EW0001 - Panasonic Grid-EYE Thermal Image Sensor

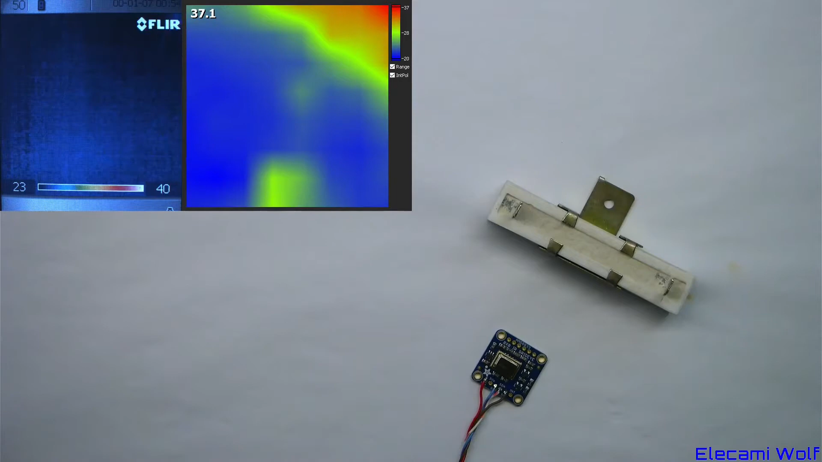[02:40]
Let's explore the capabilities of the GridEye sensor with comparison to this real thermal camera.
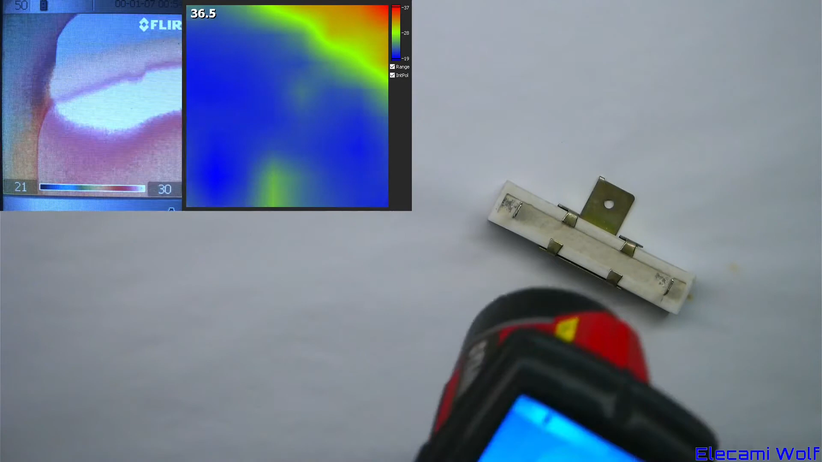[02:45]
I've got a power resistor here, which was recently turned on.
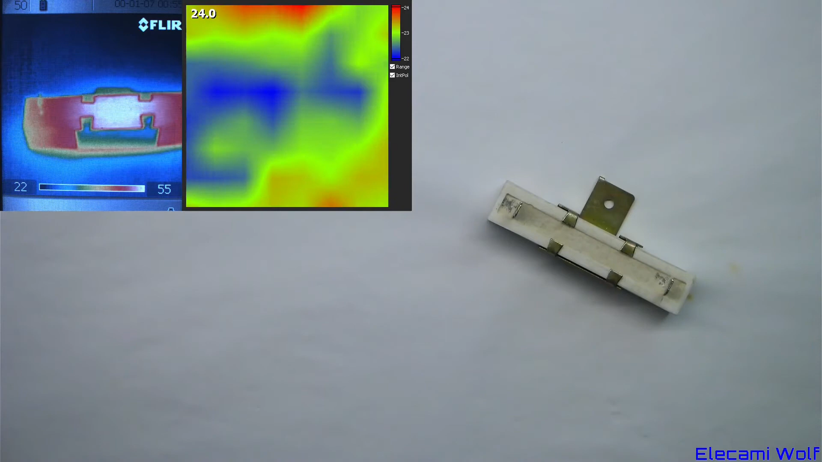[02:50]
It's showing around 55.
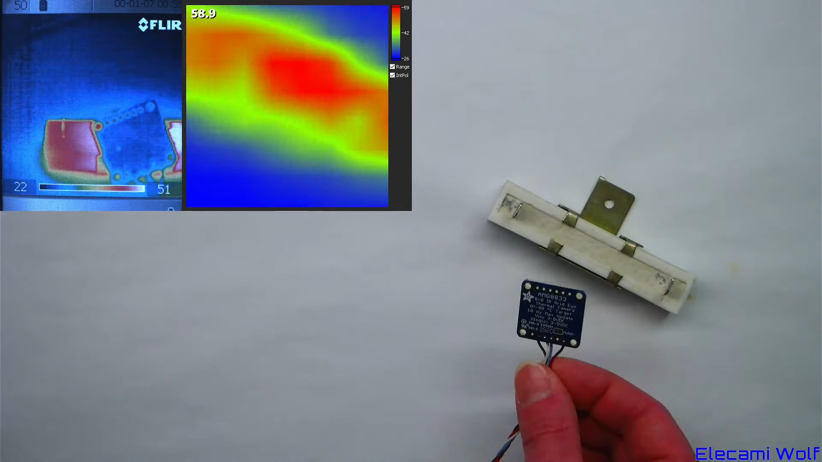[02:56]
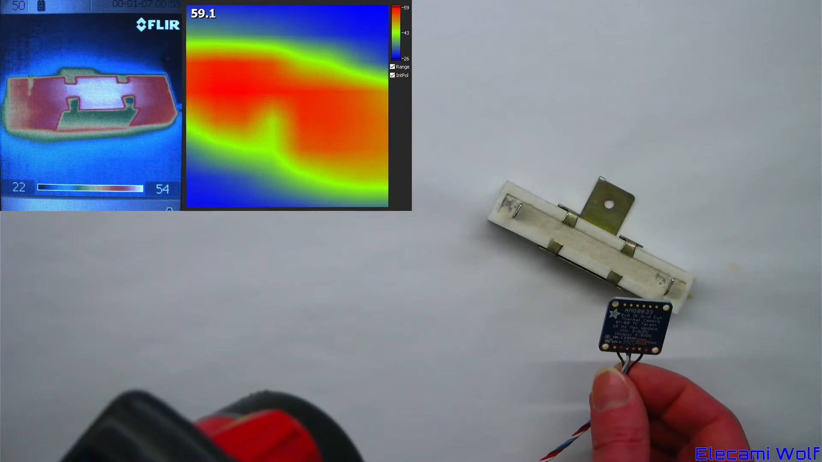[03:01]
GridEye is showing a bit hotter, but it's comparable.
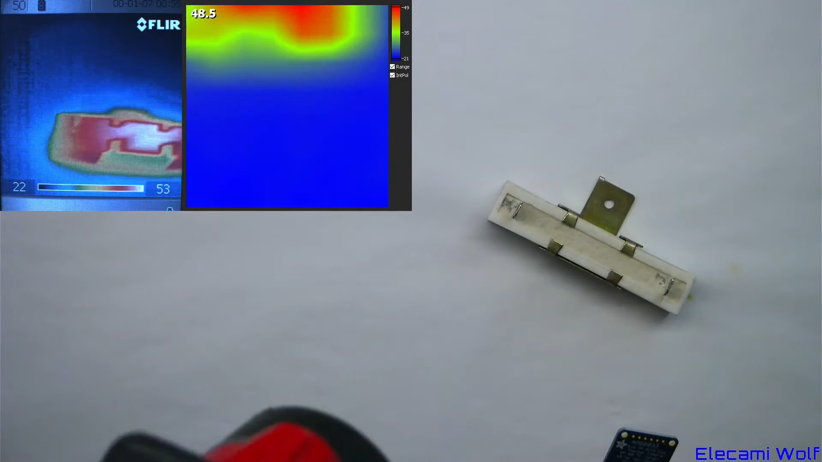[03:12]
This particular thermal camera is not very good at higher temperatures. It's unable to be calibrated. Let's have a look at another thing. The docking station over here has an active Thunderbolt cable connected to it. See a hot spot in the cable where the line driver is. The GridEye can see that as a blob, but the temperature shows up quite a bit lower. Than what the real thermal camera can see.
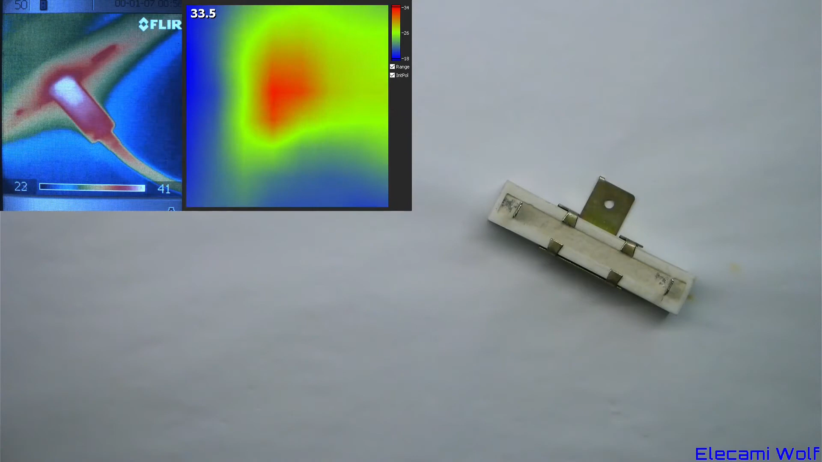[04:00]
That will be because the hot spot now covers at least one whole pixel on the GridEye. When it's pulled back, the hot spot only covers part of one of the pixels. So you get an average lower temperature for that pixel.
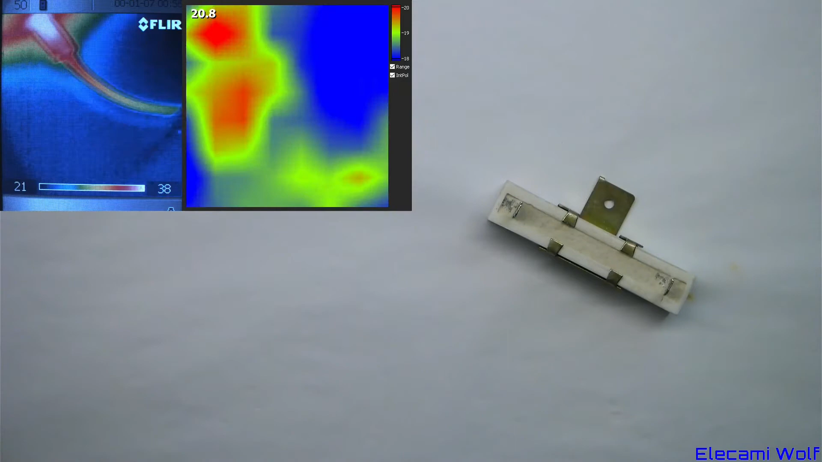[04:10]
Whereas the real thermal camera with its much higher resolution sensor can see those smaller hot spots. Have a look without the interpolation.
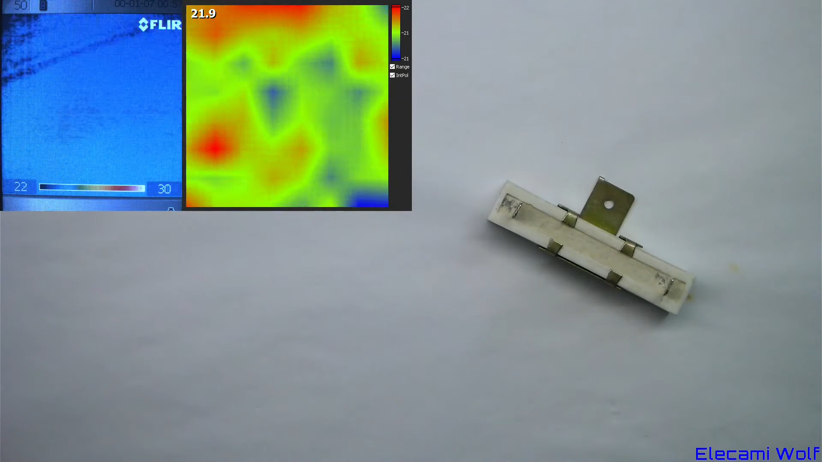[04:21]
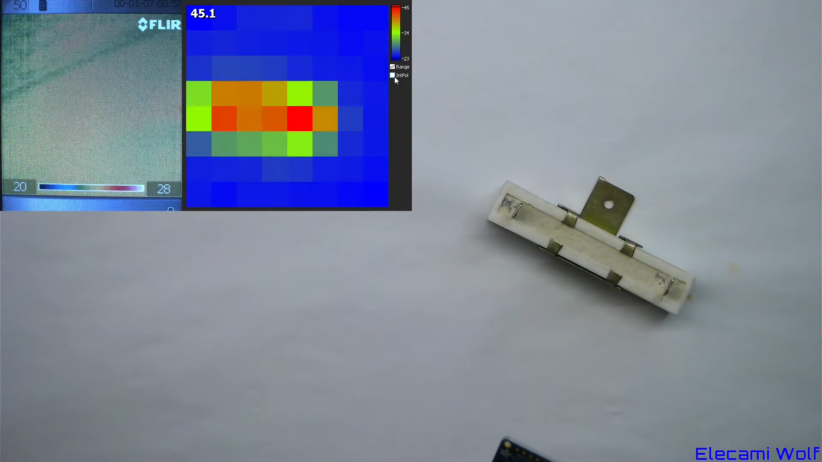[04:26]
You can see there as the GridEye is moved away that
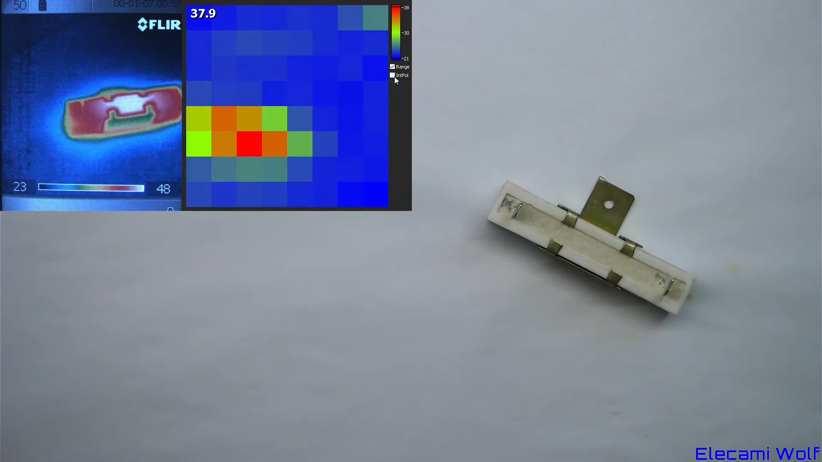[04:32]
the temperature is averaged over the pixel size.
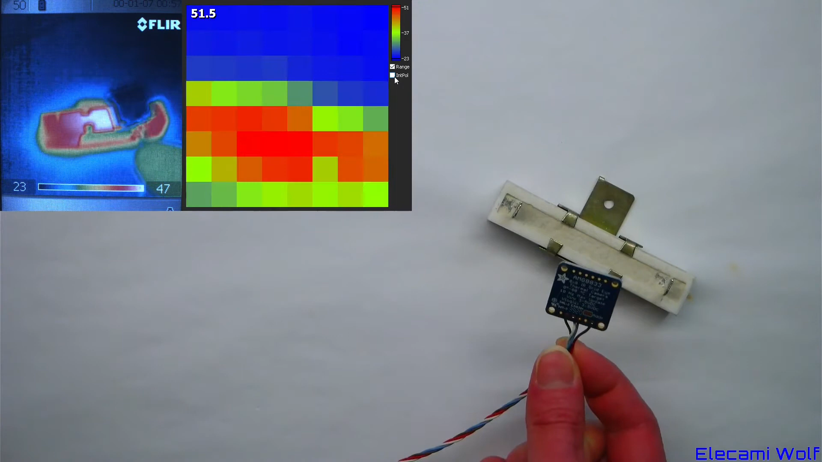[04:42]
And as it's brought closer, the hottest part covers more than one pixel, so you can get an accurate temperature measurement. It might be possible to focus the the GridEye
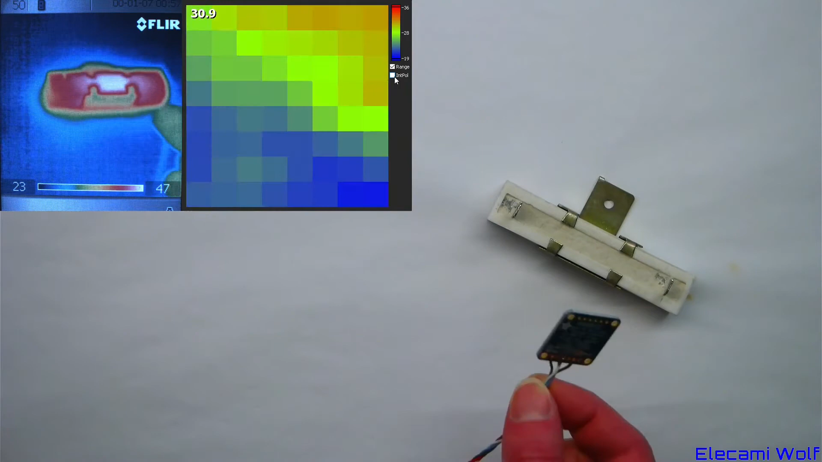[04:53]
sensor with cheaply available thermal macro lenses you can get on AliExpress. The GridEye sensor is quite vulnerable to dirt and dust. Is it possible to protect it without adversely affecting the thermal measurement? I have a cover from a very old PIR sensor.
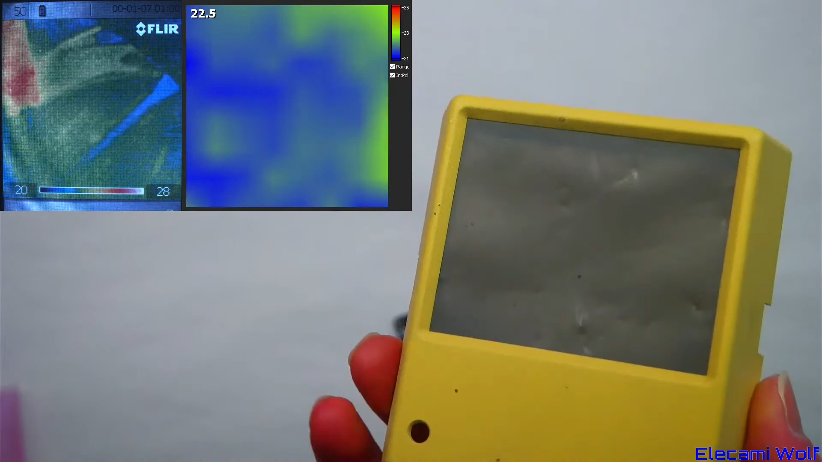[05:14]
This material should be able to pass the infrared.
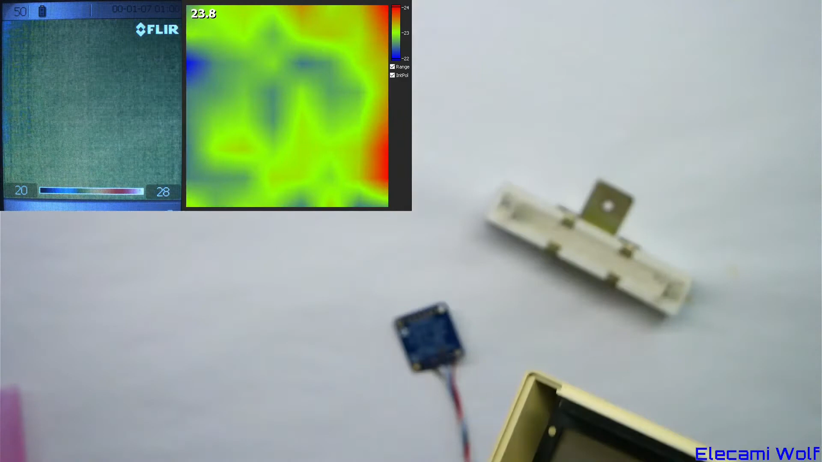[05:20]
If you check it with this camera. So the maximum temperature there is 42.
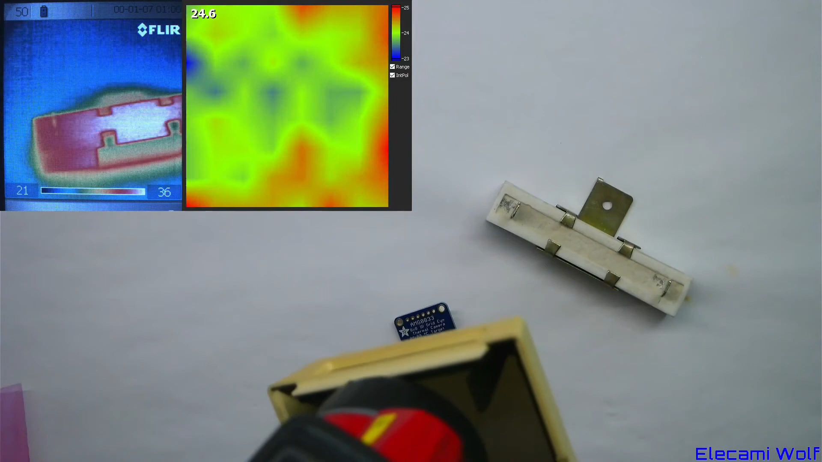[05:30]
With that in front of it goes down to 36. But the resolution of the image stays the same.
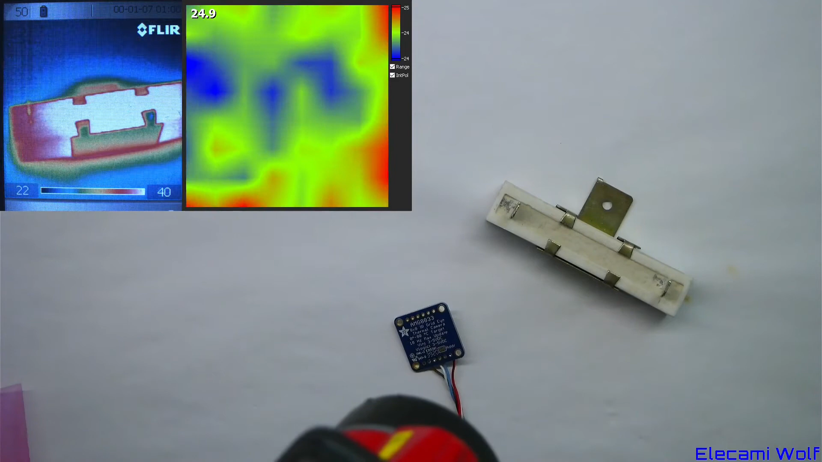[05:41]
It might be possible to compensate for that loss.
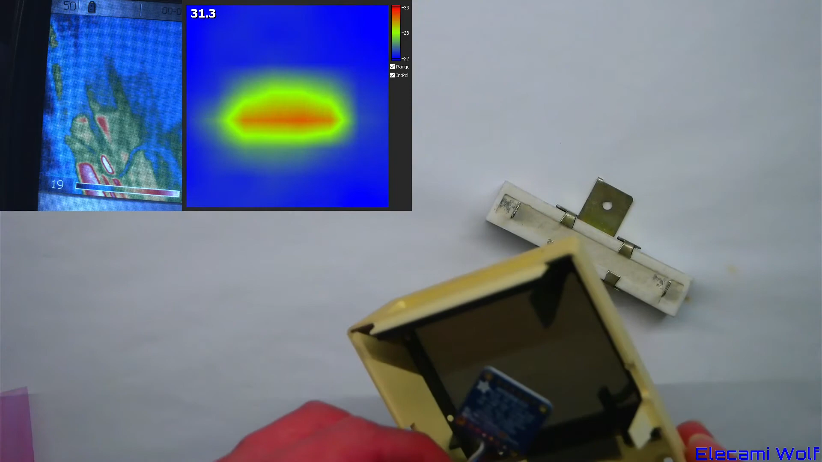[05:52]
Maximum 36. Maximum 32-ish.